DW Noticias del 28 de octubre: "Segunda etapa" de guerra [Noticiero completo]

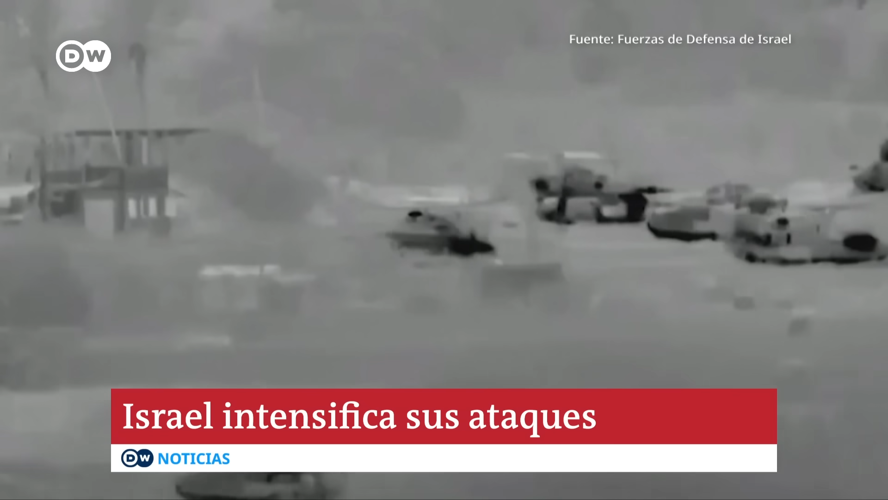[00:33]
Desde esta madrugada el ejército israelí está en una Gaza incomunicada con infantería, blindados y artillería y no abandonará el enclave hasta nueva orden.